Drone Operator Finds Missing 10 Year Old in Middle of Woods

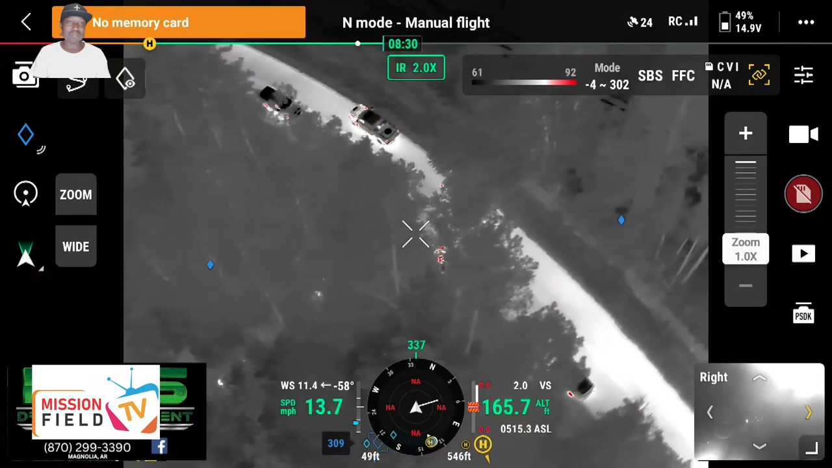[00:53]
He zoomed in. There she was. Look, her shoe is missing. But was she okay? A lot of clapping and then it got quiet all of a sudden.